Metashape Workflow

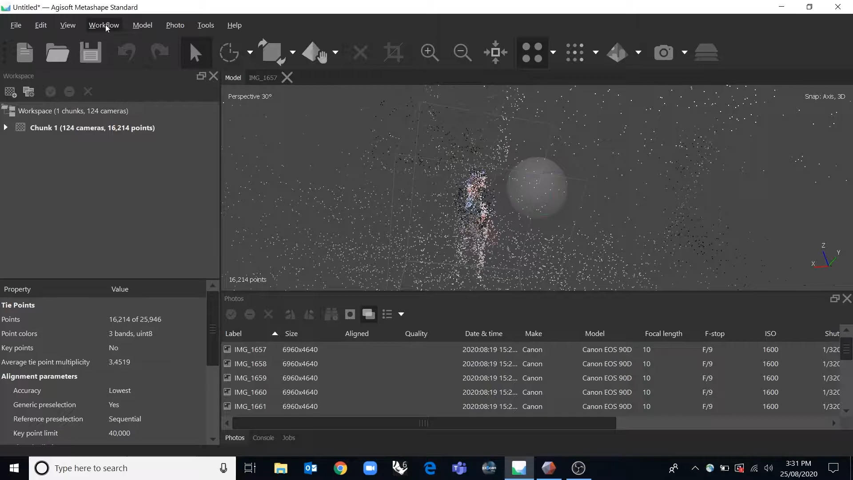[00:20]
The general workflow is all done in this workflow tab.
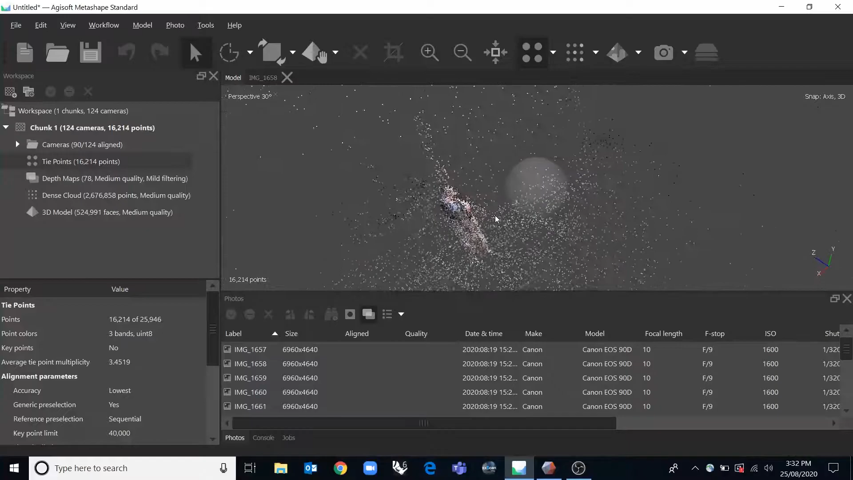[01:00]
And this next bit is actually maybe perhaps the most frustrating
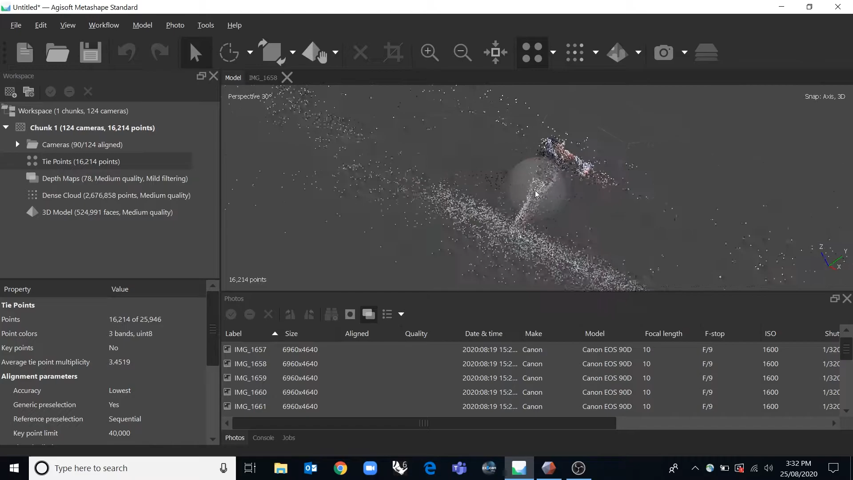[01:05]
part of the program is creating this rectangular box that you want it to calculate.
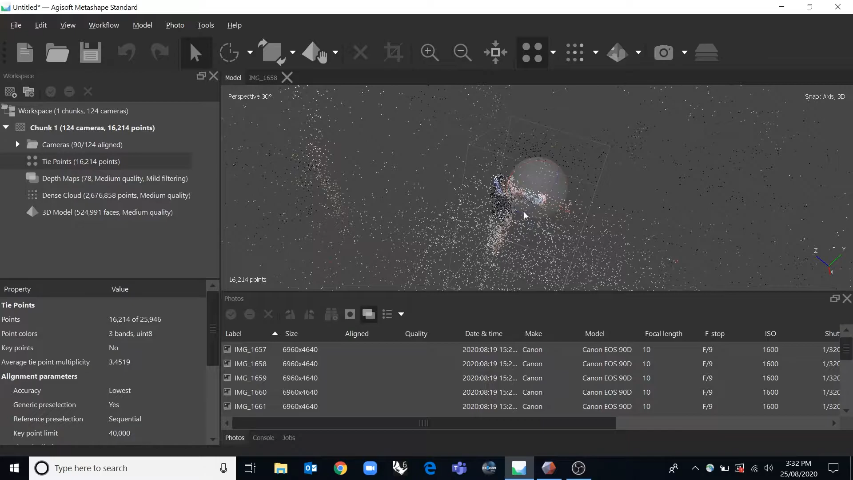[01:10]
You'll see something like this with a whole heap of where it thinks your photos have been taken.
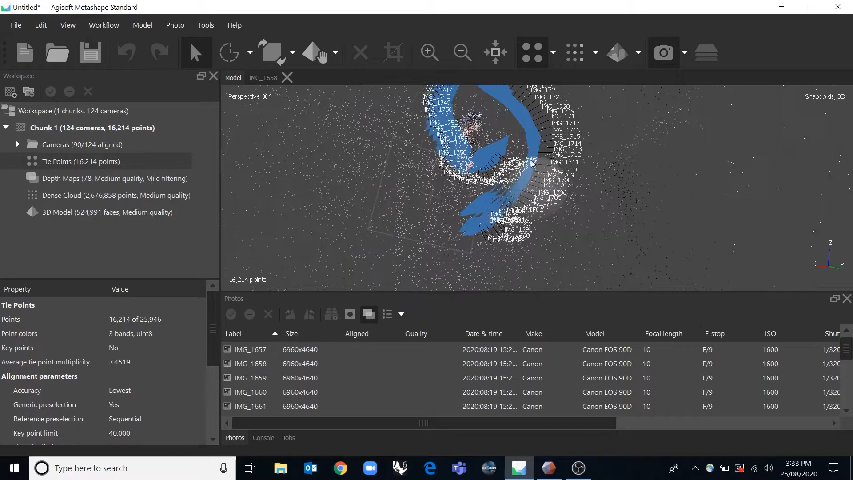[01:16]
You can just make out Gracie in there and
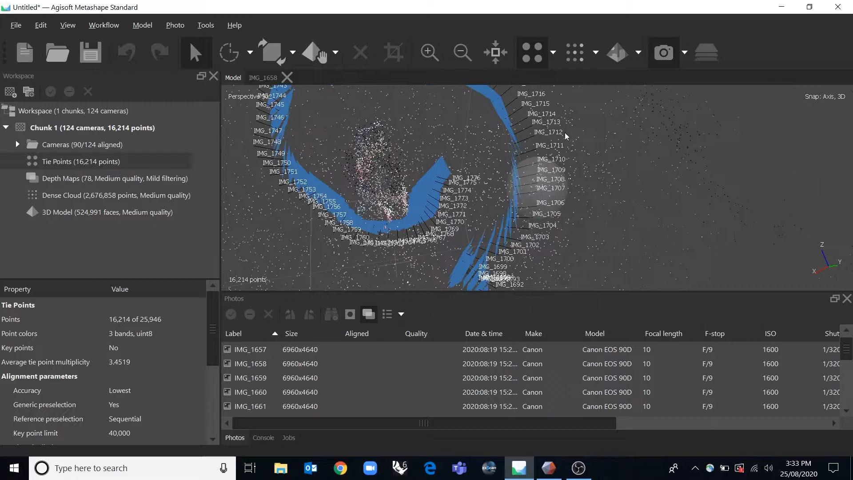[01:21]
it might be easier if you turn off the camera thumbnails. You can just make out Gracie in there. When you're on this arrow one here where I'm pointing now, you click and hold and you can rotate around the scene.
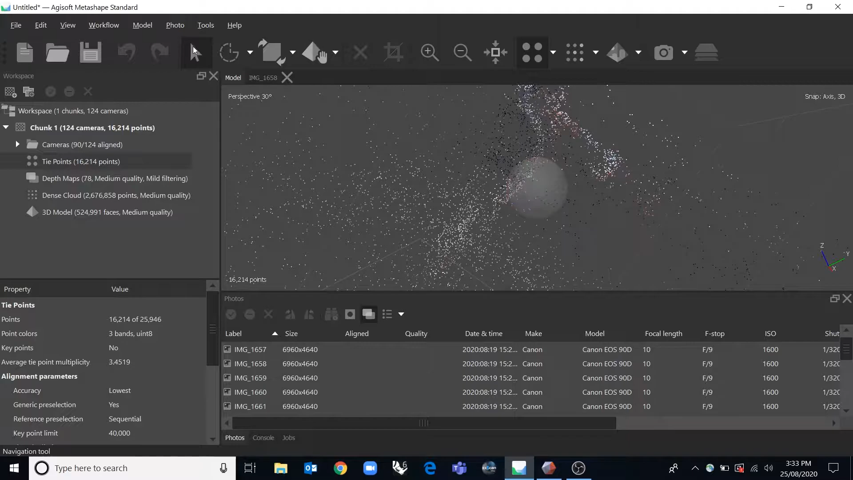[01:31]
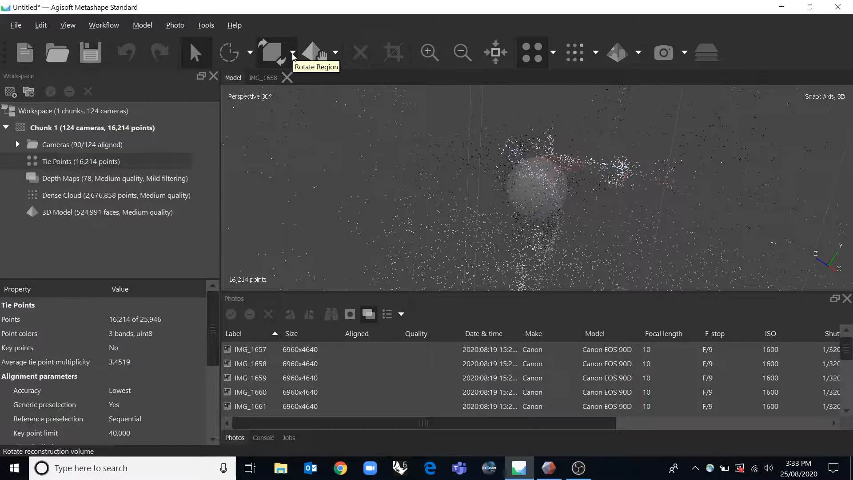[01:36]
But when you're using these buttons to redefine the region, say we wanted it to be a little bigger or we wanted to move the region around or we wanted to rotate the region so that it was perhaps had a better correlation with the ground plane.
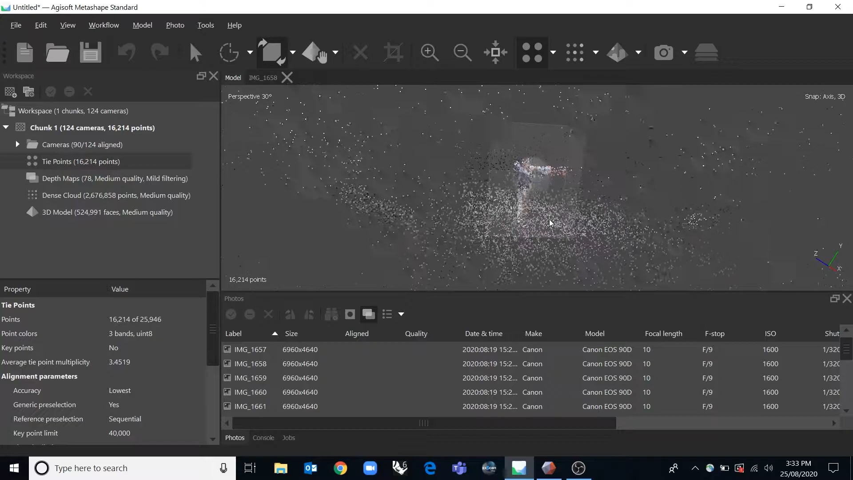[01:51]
Now the rotating function isn't working like it is when I have this one selected.
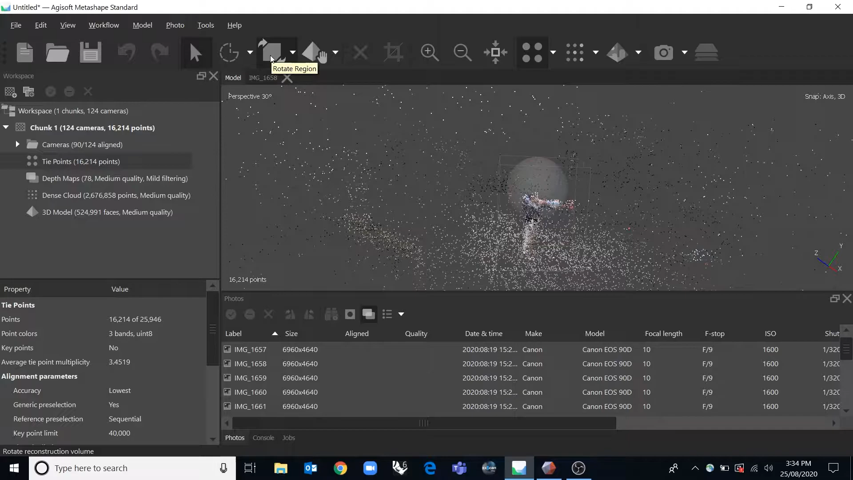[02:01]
But if you have a computer that has a number pad on it, you can use the buttons to rotate
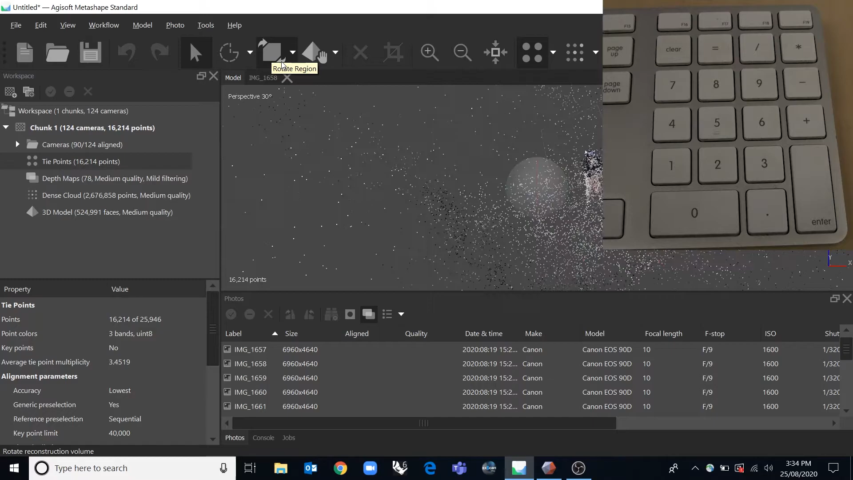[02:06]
around your object which can be super useful to assist you flying around your model.
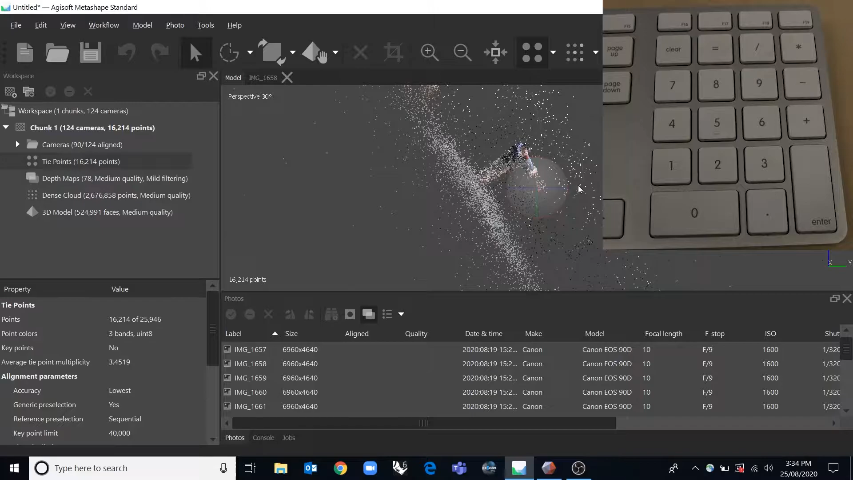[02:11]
So once you've done that part and you've made that box, if you've tightened that up so it's more around what you actually want to calculate,
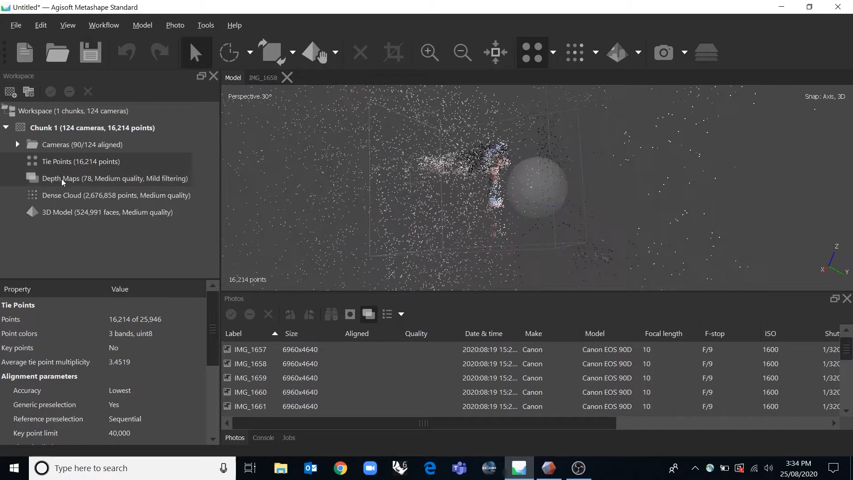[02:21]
you can then click on the next workflow bit which would be to build a dense cloud.
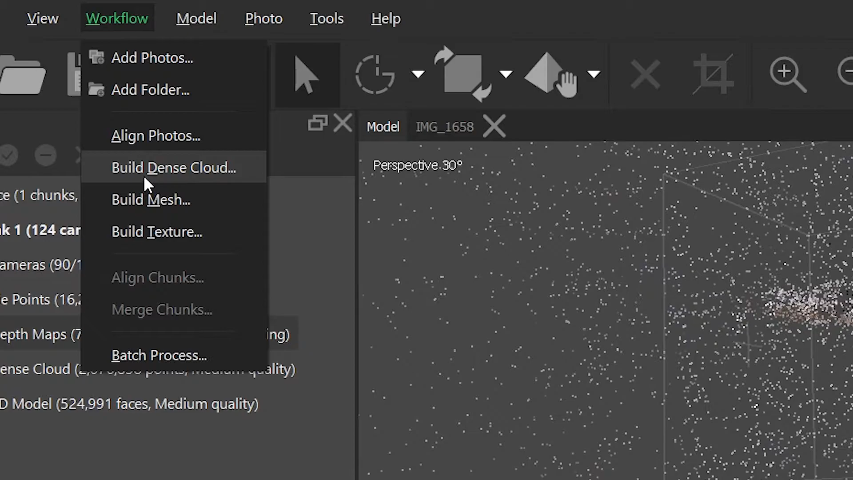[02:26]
And you'll end up with more tie points basically.
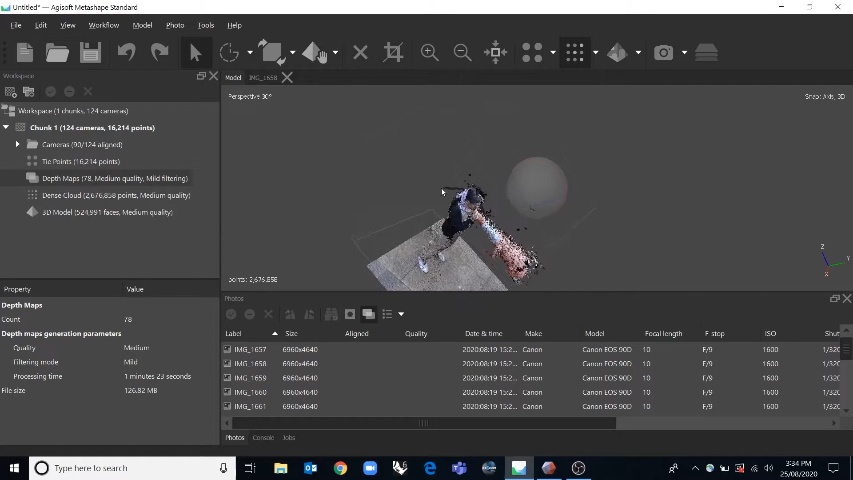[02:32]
And you can start to see a lot clearer what the actual 3D scan is coming out like.
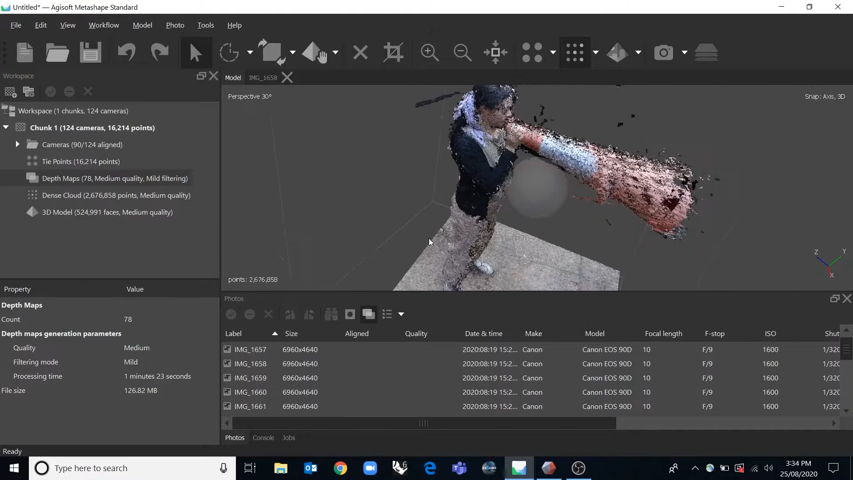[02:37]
I'll see this extra noise around here. If we go under this tool here, we can use these different selecting tools and remove areas which are just noise and then clicking X or selecting delete and that'll get rid of those.
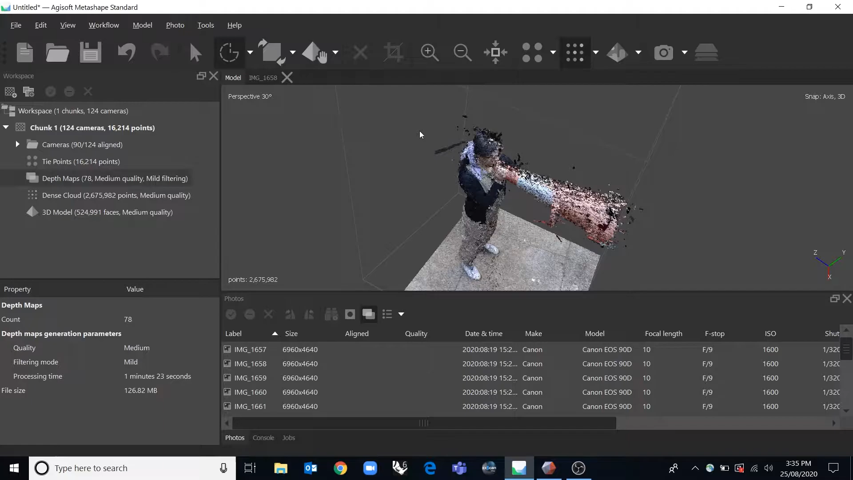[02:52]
Another useful way to do that would be to perhaps select what you,
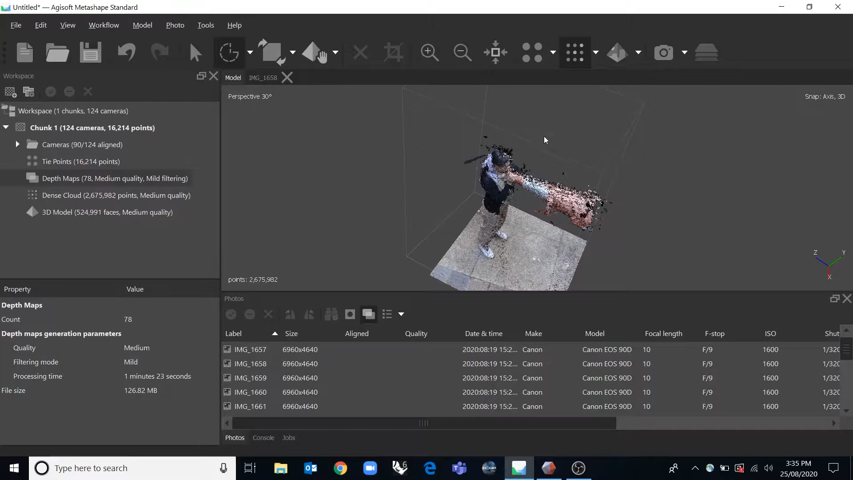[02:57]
if there's like lots of noise all over the place, you can select the bit that you want.
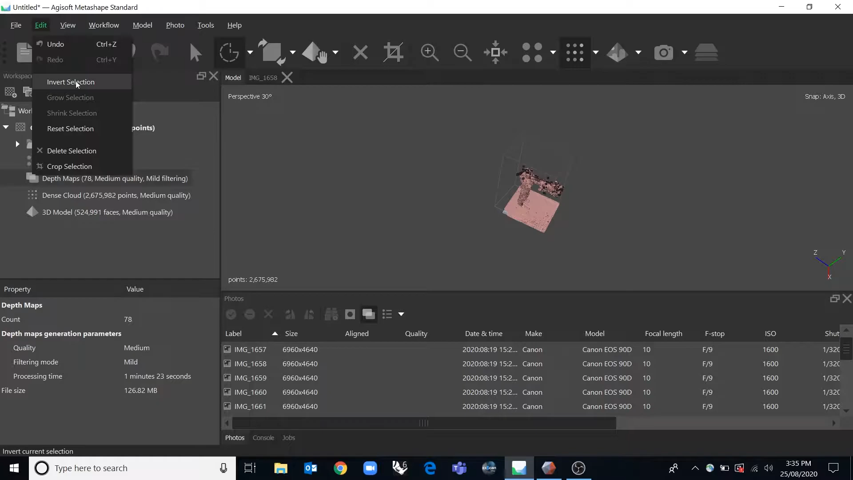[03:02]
Edit inverse selection and it inverts and then you could say delete that.
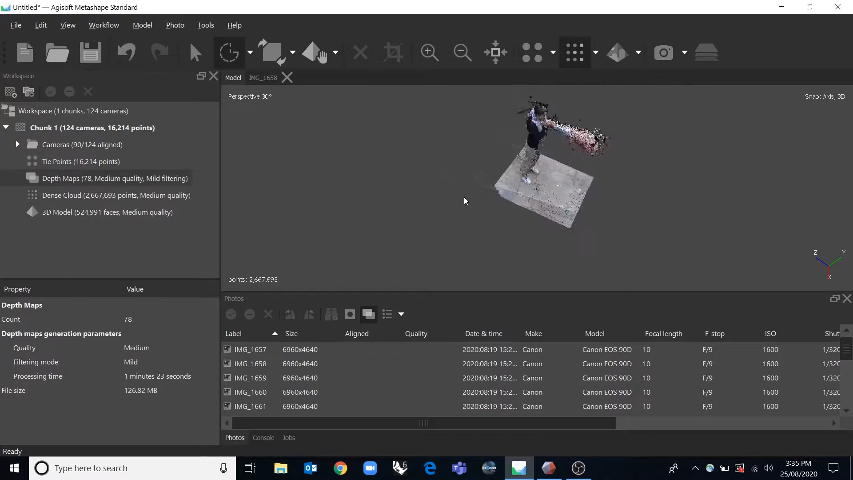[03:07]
I'm going to undo that. Control Z. The next thing to do in the workflow would be to create a mesh.